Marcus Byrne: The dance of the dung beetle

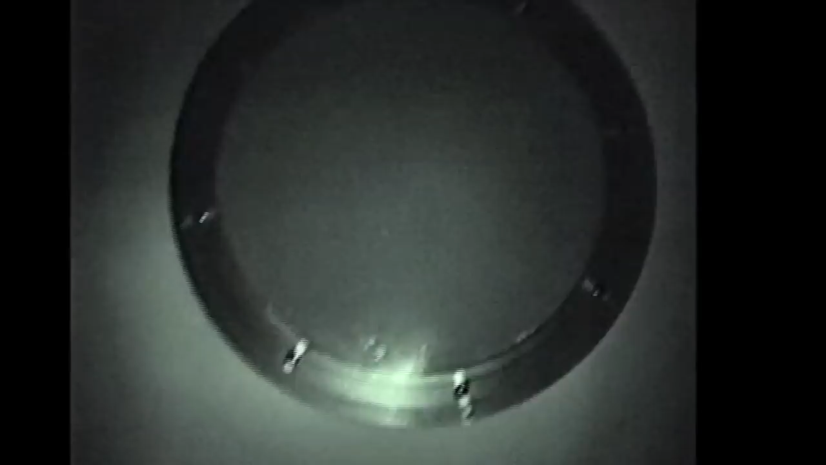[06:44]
The beetle comes out from underneath the filter, and it does a right-hand turn,
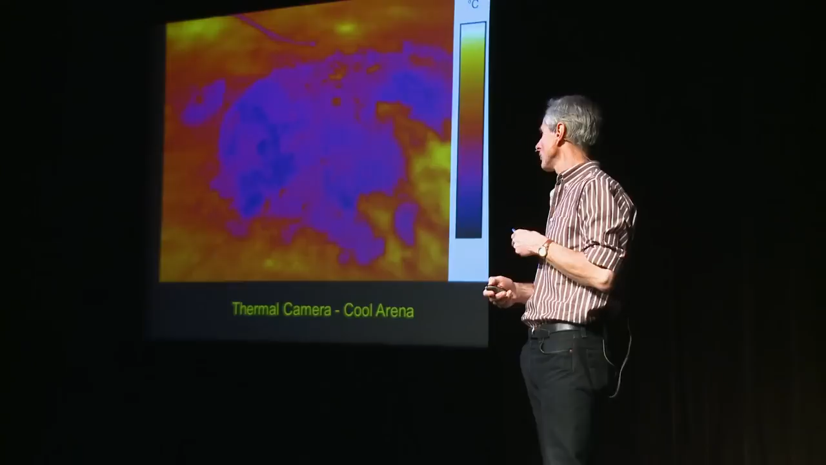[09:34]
And then what we did was we filmed them with a thermal camera. So what you're looking at here is a heat image of the system.
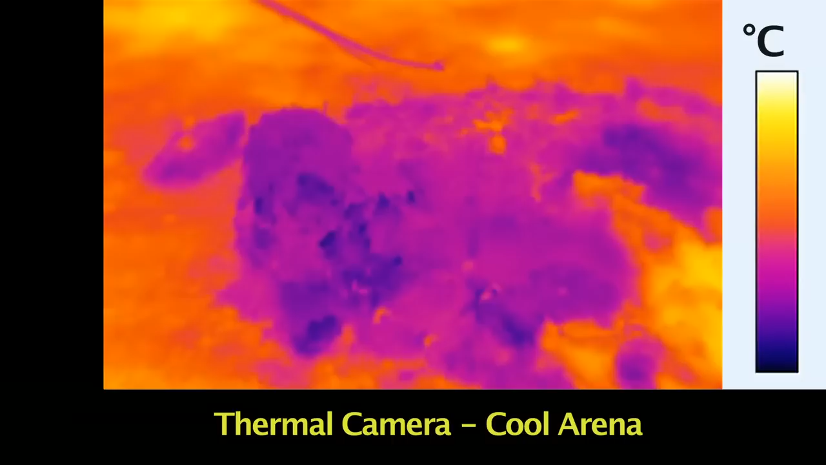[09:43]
And what you can see here emerging from the poo is a cool dung ball. So the truth is, if you look at the temperature over here, dung is cool. So,
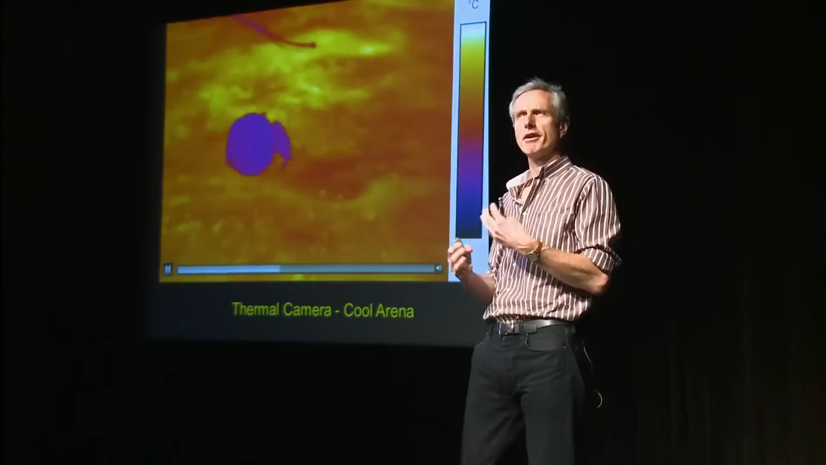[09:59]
All we're interested in here is comparing the temperature of the beetle against the background. So the background here is around about 50 degrees centigrade.
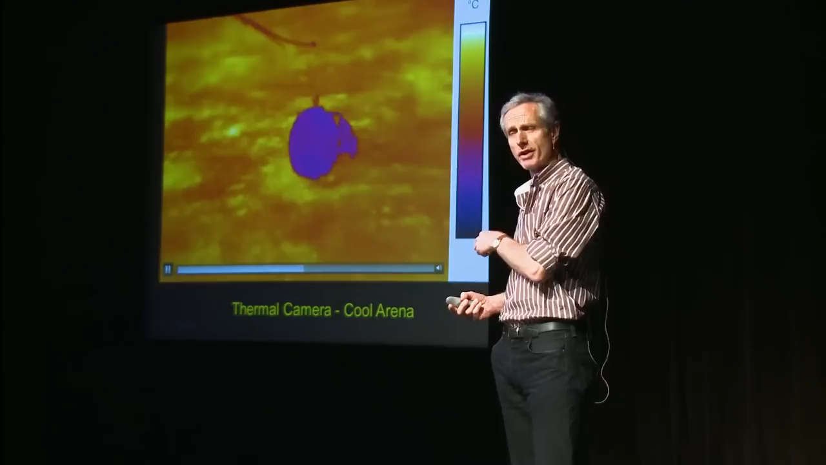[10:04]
The beetle itself and the ball are probably around about 30 to 35 degrees centigrade.
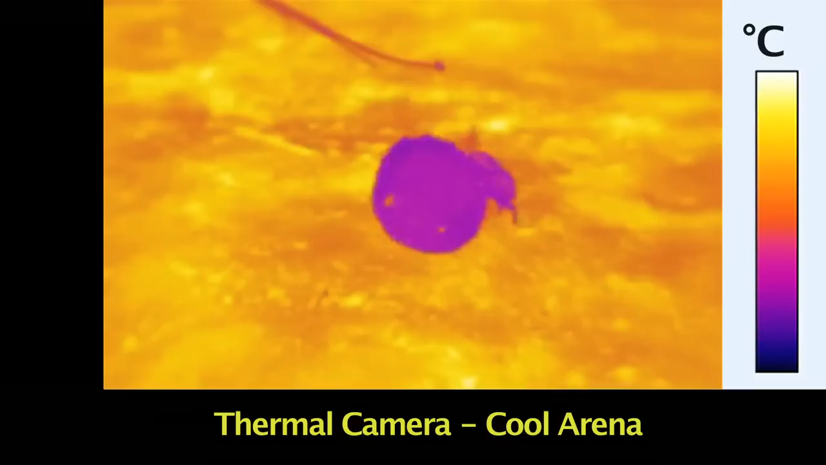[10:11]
So this is a great big ball of ice cream that this beetle is now transporting across the hot felt. It isn't climbing, it isn't dancing, because its body temperature is actually relatively low.